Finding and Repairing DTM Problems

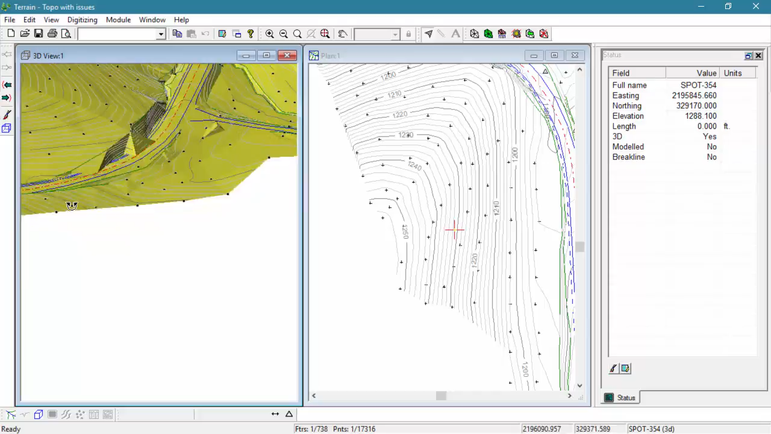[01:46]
As we move along our design, what looks like a landslide in the figure is actually formed by a triangle connecting our centerline survey points with their nearest neighbors on the top of a bank point.